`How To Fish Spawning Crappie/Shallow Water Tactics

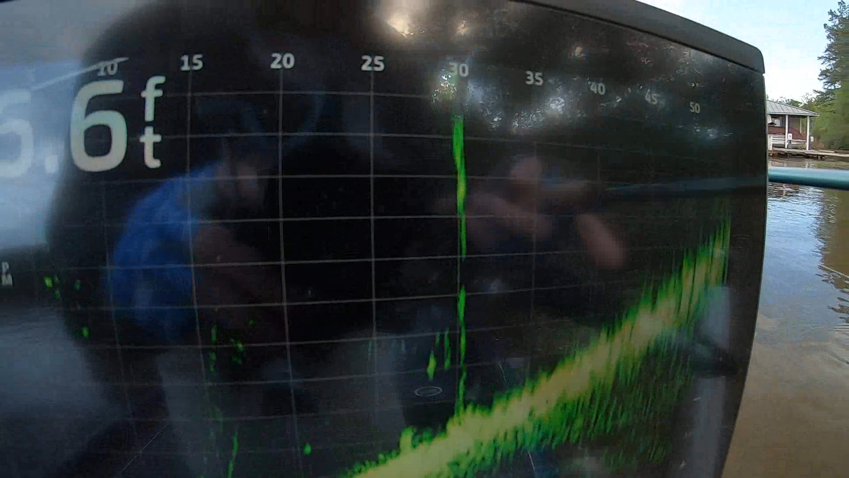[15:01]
this is the ball that's that's the that's the rope going up there
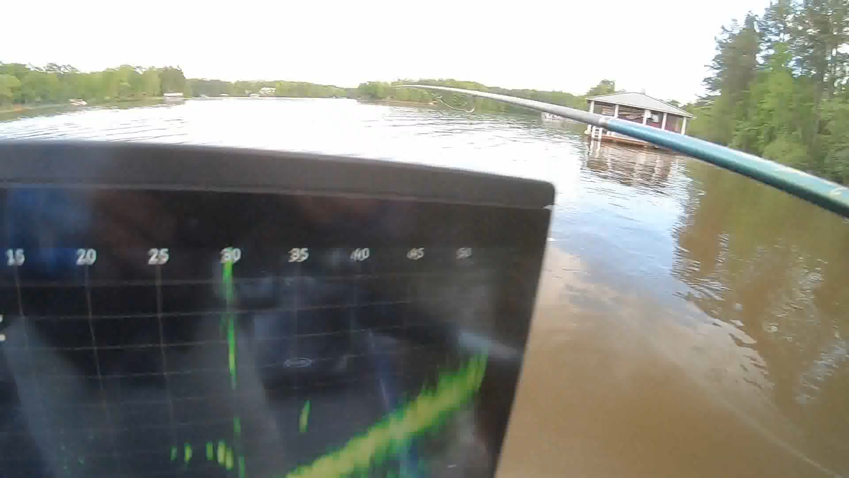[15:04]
to that ball they'll get on they'll move they'll move to docks around the edges of docks under the docks once the spawn is over and for about three weeks the